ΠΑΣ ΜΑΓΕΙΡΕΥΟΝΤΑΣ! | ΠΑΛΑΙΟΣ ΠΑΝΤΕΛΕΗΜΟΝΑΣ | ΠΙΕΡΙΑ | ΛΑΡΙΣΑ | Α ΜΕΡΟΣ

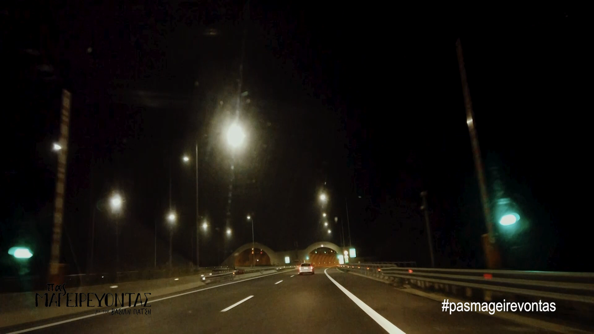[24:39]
Έξι χιλιόμετρα. Το τούνελ από Λαταμόνα προς Λάρισα, το πρώτο ουσιαστικά.